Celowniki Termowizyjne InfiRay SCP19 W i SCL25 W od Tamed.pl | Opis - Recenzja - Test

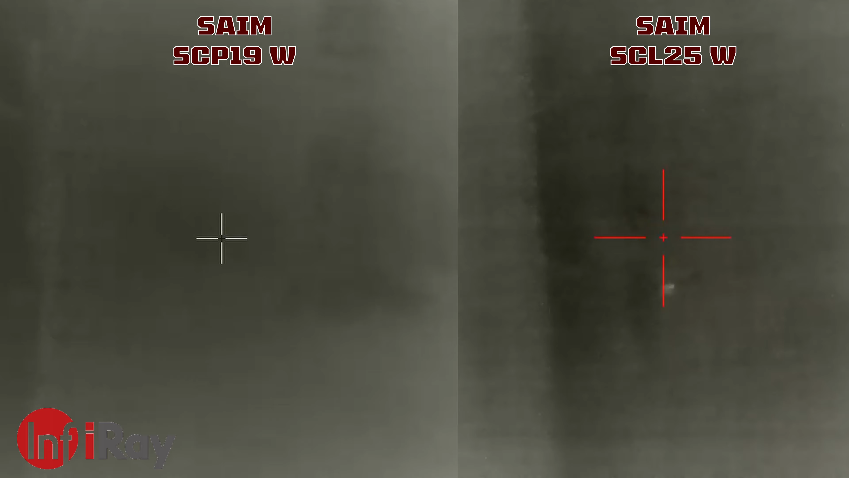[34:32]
Tak tylko go tutaj wsunę. I zobaczymy, na ile on przeszkadza. Myśmy już sprawdzali, że on dalej przez niego widać, ale widać troszkę gorzej.
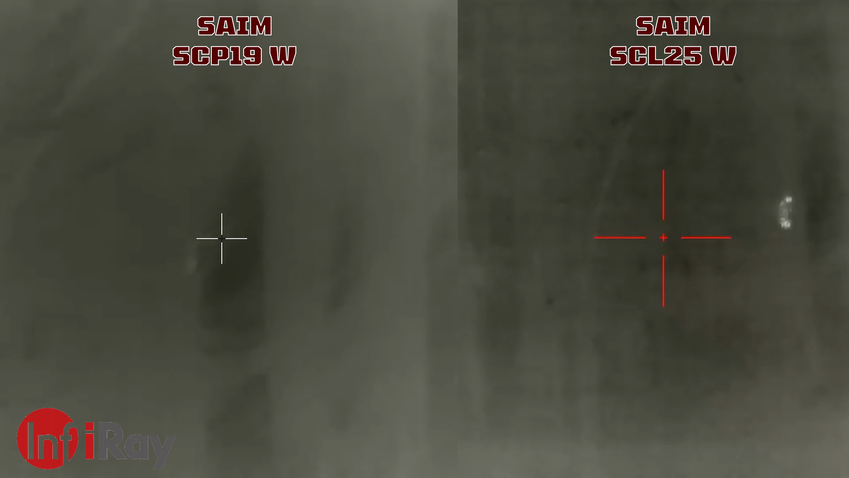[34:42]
Wada mi ten killflash. Nie wiem, czy jak tutaj paluchem go będę trzymał, czy to będzie ok.
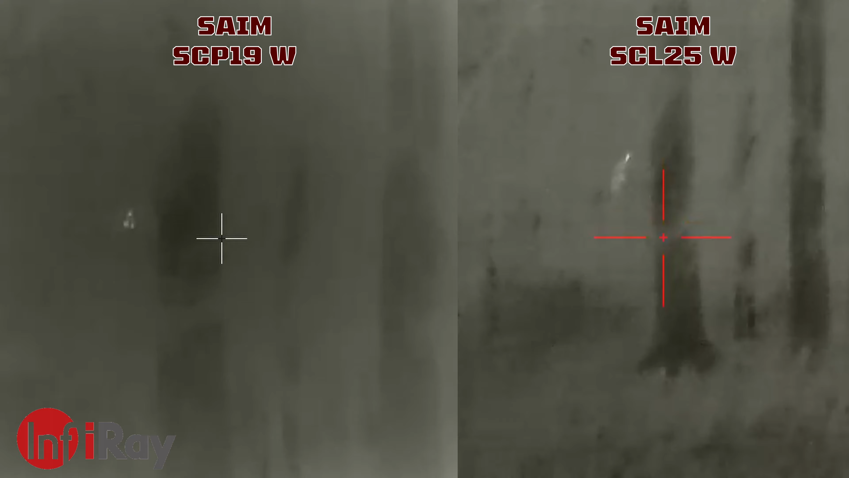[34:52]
Ojej, dobra. No, dużo gorzej widać. Niestety, ale zamazuję obraz dość wyraźnie. Dalej widać obiekty w środku. Widzicie?
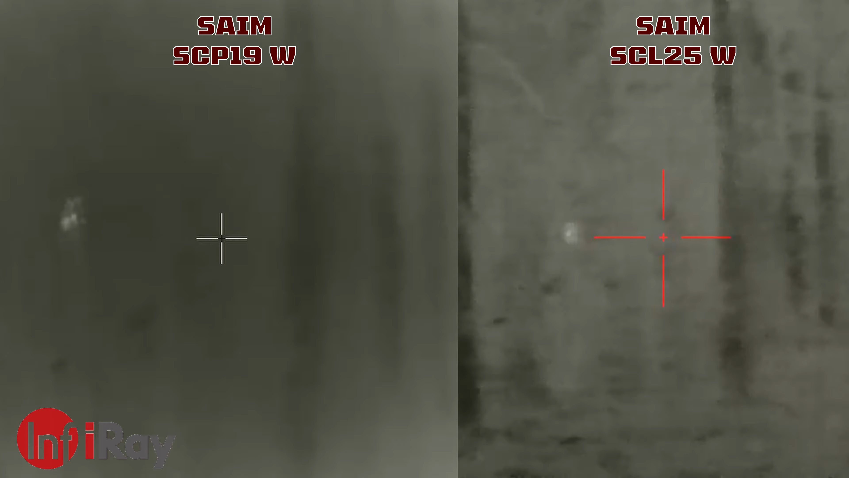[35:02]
Chłopaki się od nas oddalają, są teraz na około 100 metrów, naprawdę takich gęstszych krzaczkach. Ja ich dalej widzę, ale z tym killflashem jest dużo, dużo słabiej.
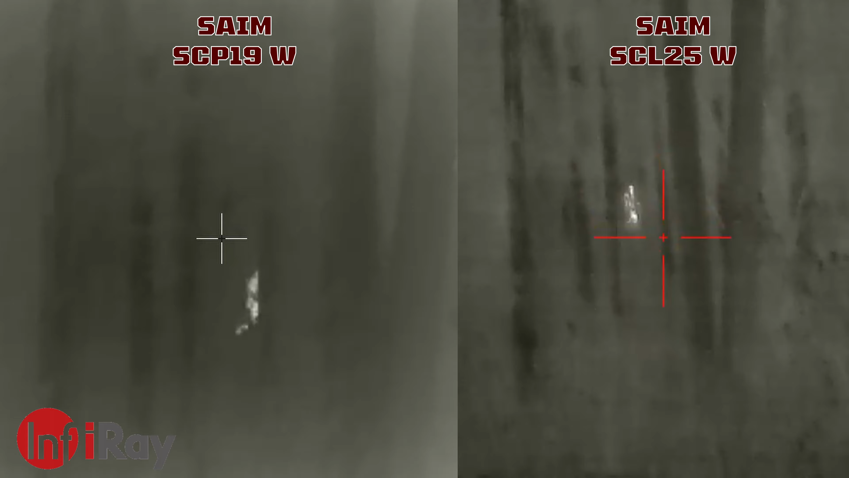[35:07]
Wyjmę go. No i zobaczcie, to różnica w obrazie jest... Tak? A ja ich widzę całkiem wyraźnie.
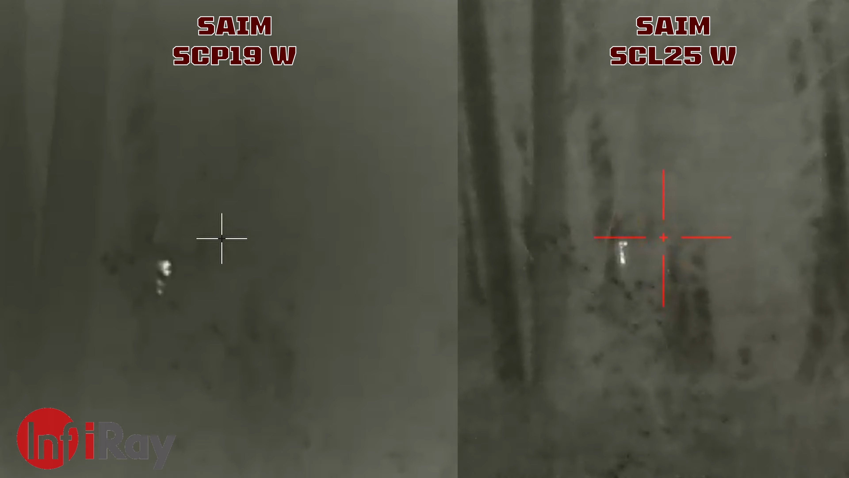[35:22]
Tak, wyszli z krzaków, ale przez te krzaki całkiem, powiedziałbym sobie szczerze.
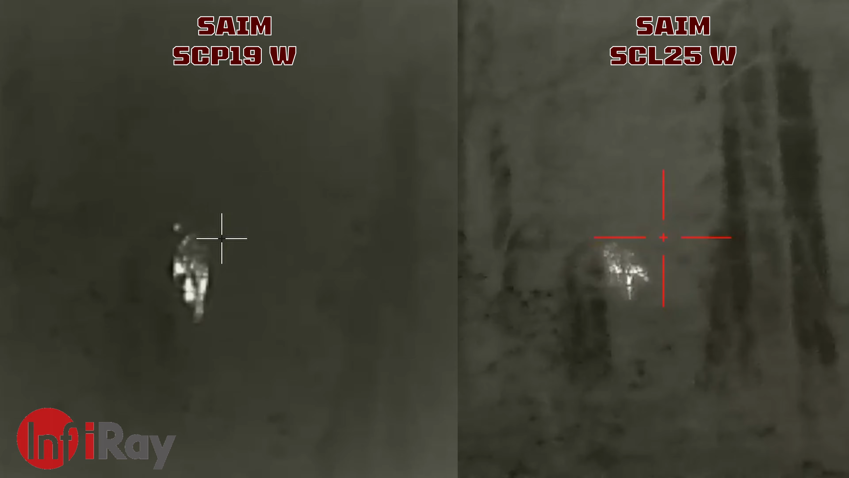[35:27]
No takich nie widzę. No takich w ogóle nie widzę. Gołym okiem.
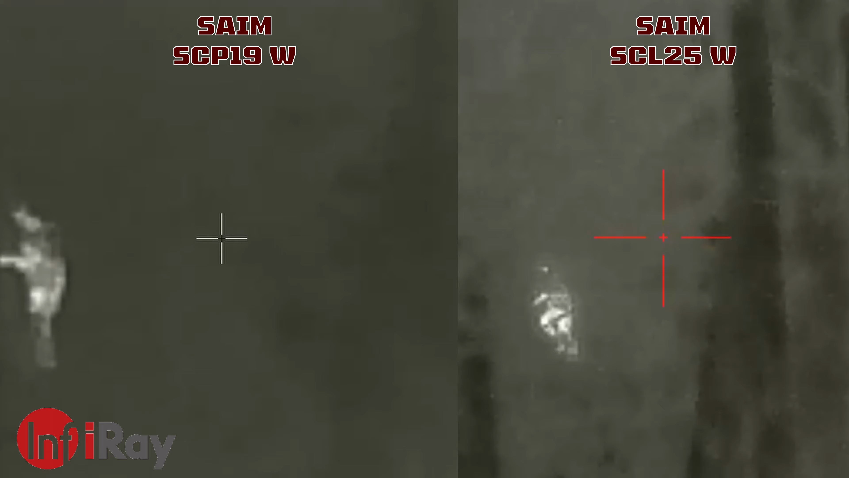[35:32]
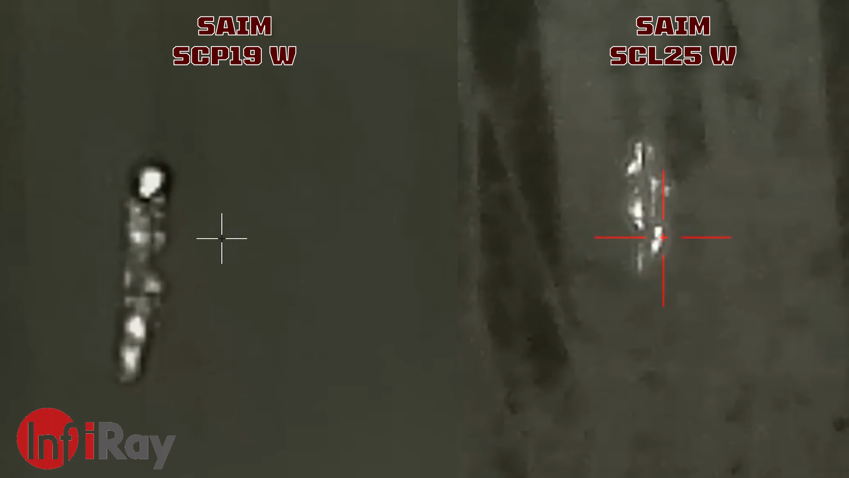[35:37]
To jest odległość około 80-100 metrów teraz do nas, mniej więcej.
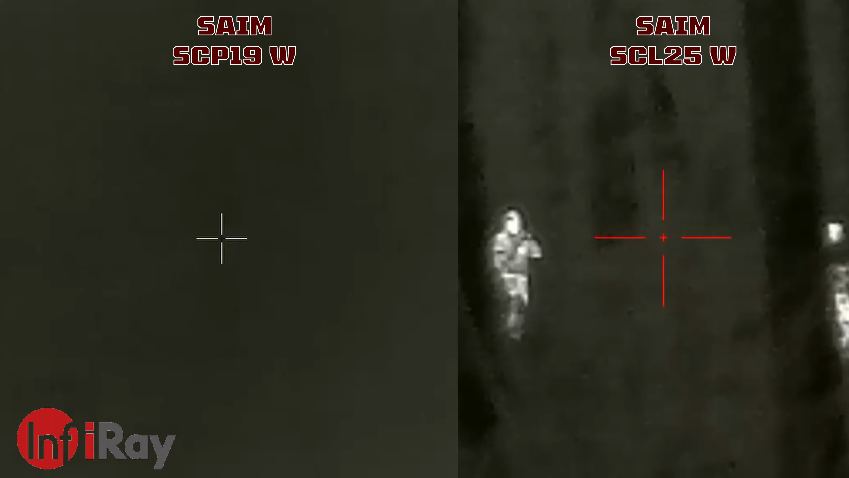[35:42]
I skracają do nas. Od Azji dopiero widać gołym okiem. Ja jeszcze zrobię zooma.
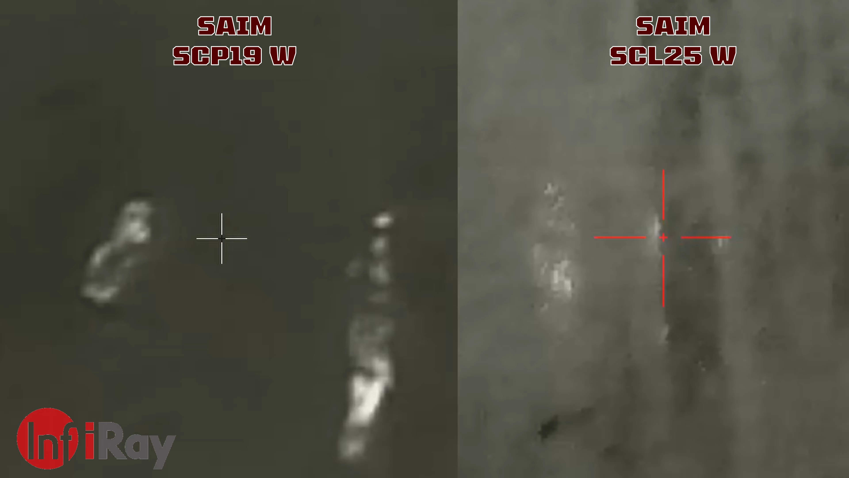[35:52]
No na tym zoomie to od razu widać, że jakość spada.
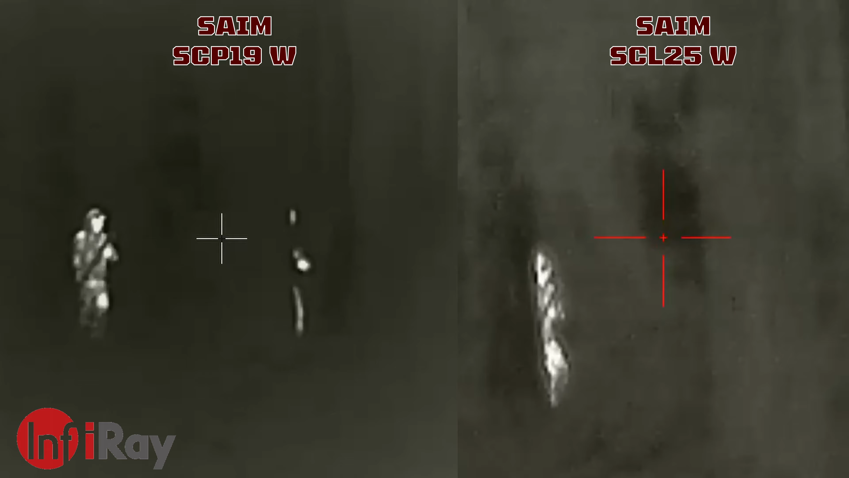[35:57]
Tego obrazu nie ukrywam. No.
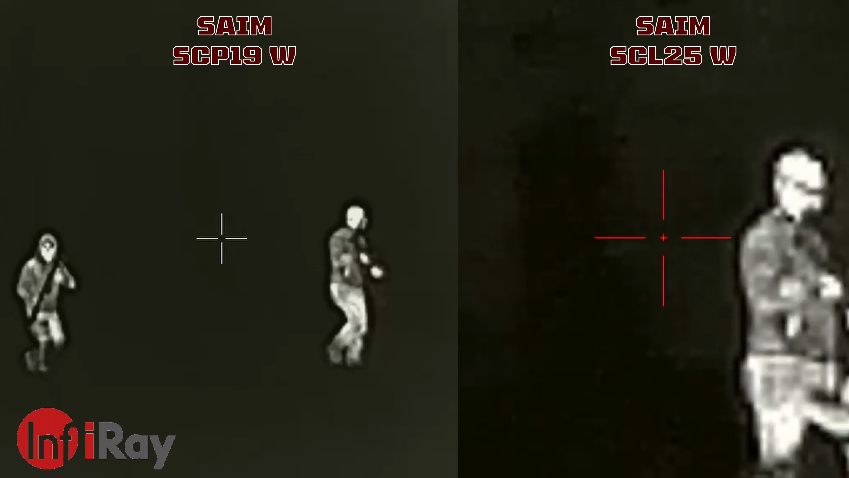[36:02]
Znaczy w tej kamerze bardzo ładnie widać tło.
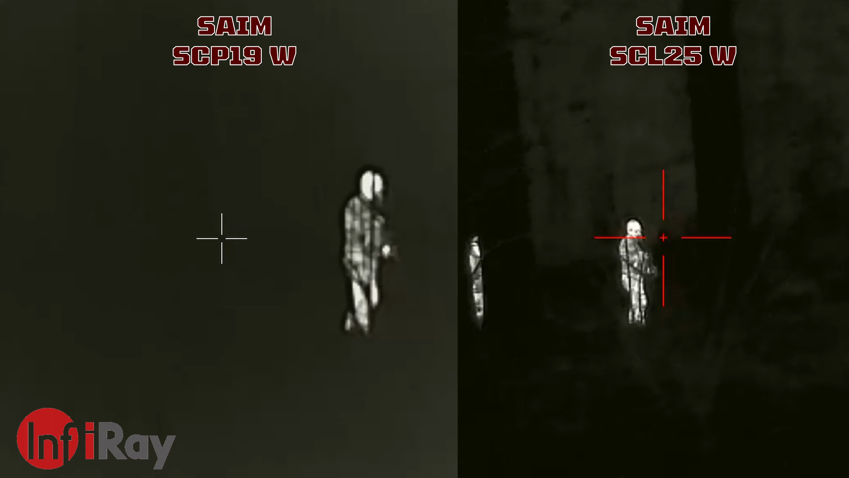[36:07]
W tej tańszej trochę gorzej tło widać, nie? No.
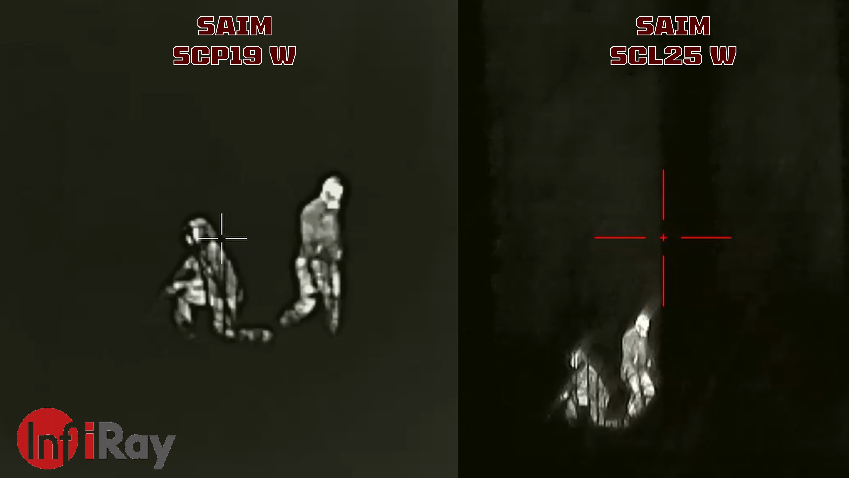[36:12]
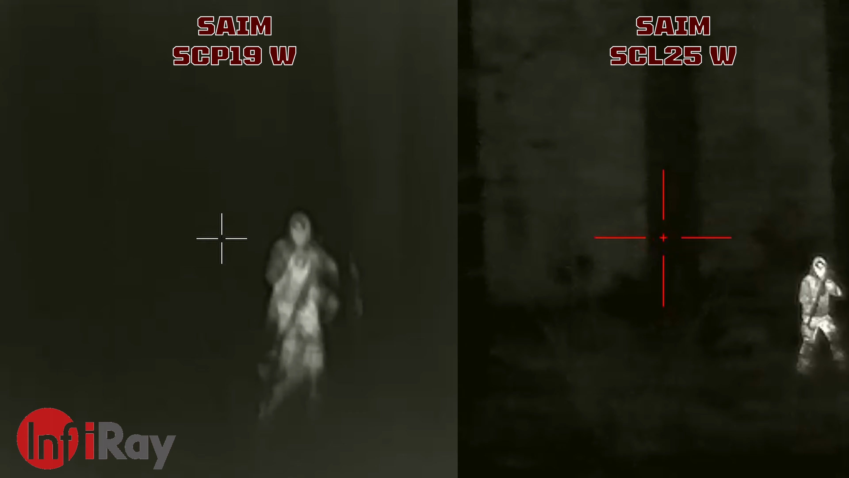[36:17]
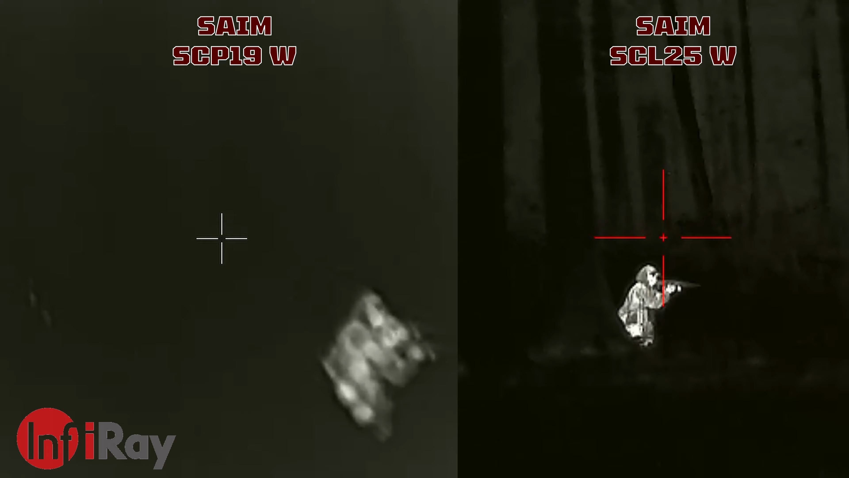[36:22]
No a teraz wychodzą na czysto to ten. Czekaj, wyłączę powiększenie. Albo tam na maksie tak wygląda Psycho.
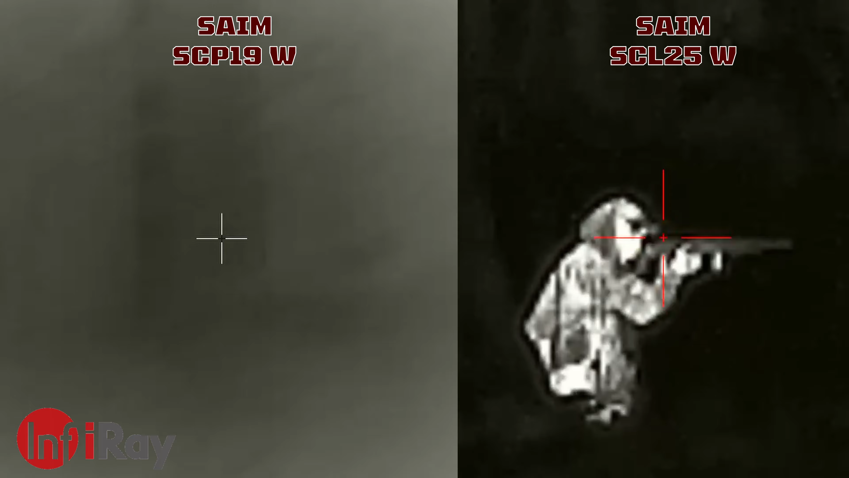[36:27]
Tak jest ciepły.
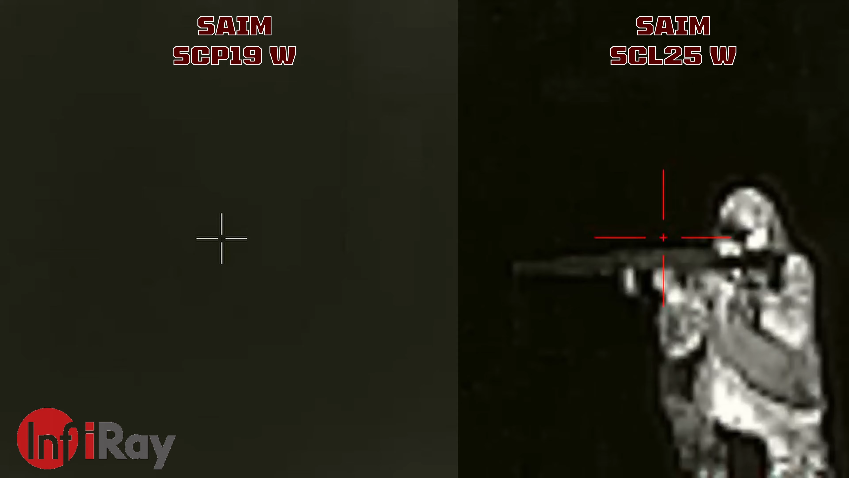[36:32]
Kurde, ale na tym... Teraz wyszli na dość otwarty teren i tutaj już widzę, że...
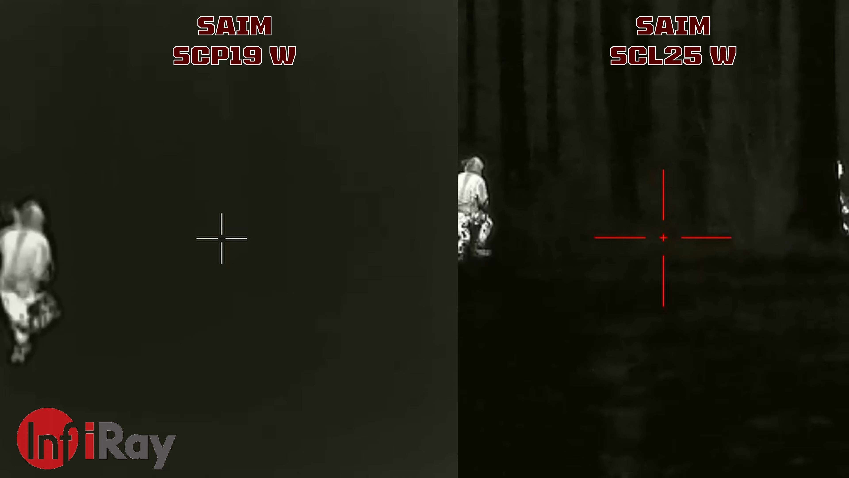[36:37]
Już nawet u mnie ta kamera słabiej dobiera tło. Teraz widać, że się zmienia podświetlenie.